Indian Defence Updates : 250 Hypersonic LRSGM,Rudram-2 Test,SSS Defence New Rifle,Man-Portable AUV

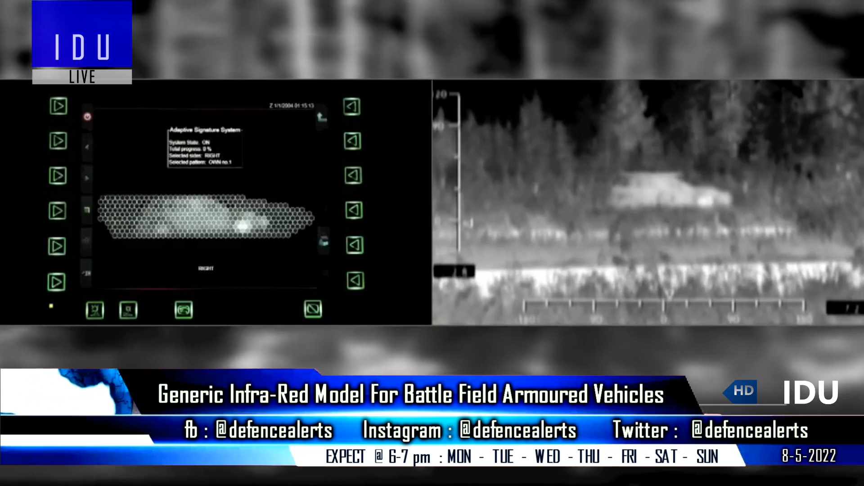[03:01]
development of generic infrared model for battlefield armored vehicles and target scenarios,